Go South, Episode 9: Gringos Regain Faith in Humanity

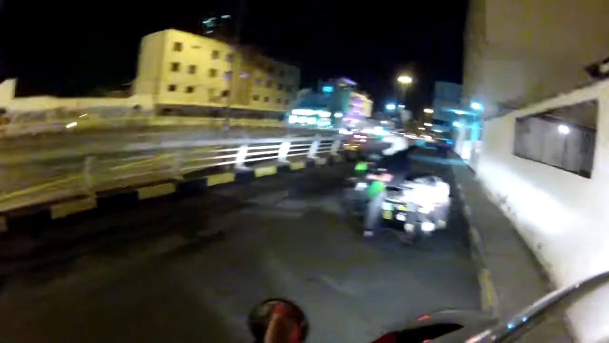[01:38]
We showed up there at night which was a bad idea can't find our hotel we're totally lost in this city pulled over on the sidewalk there's the two gringos off their bikes with like a map and an iPhone